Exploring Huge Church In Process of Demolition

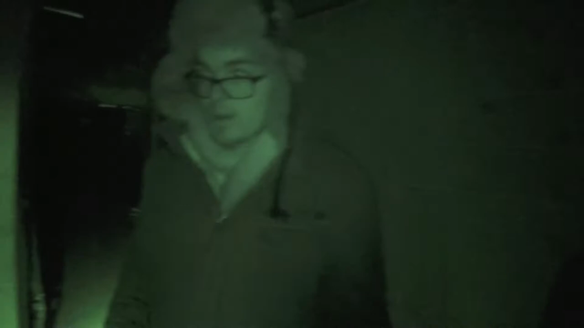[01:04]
Oh shit. This is like the daycare area. Probably. Right.
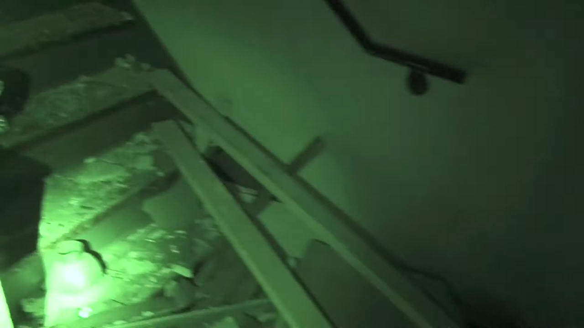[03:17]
There's an exacto knife. Where? Oh shit.
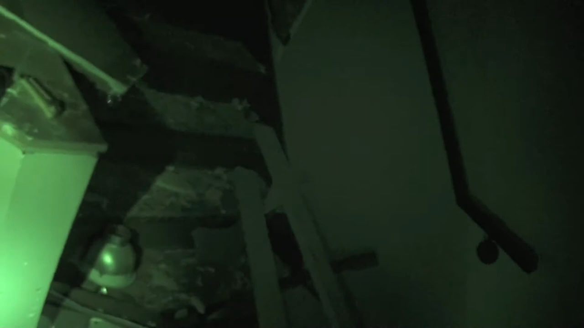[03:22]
It's sketchy. Hey. I'm taking one of these letters home. Letters. Letters.
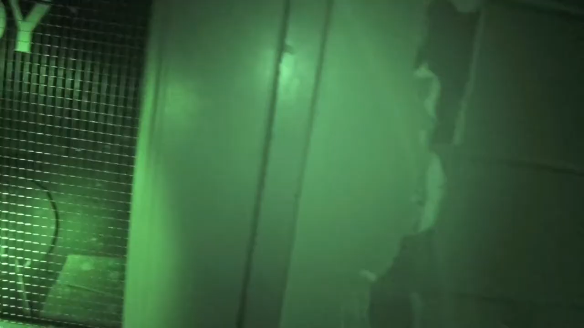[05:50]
I can't see this much reflection.